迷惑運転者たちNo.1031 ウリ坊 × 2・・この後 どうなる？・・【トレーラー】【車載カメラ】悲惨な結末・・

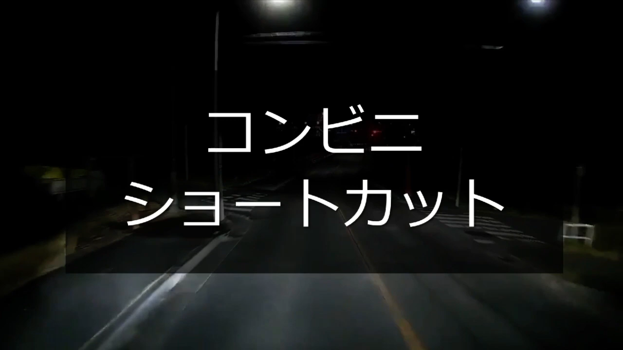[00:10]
なんだこいつ、ショートカットしてきたなこいつな。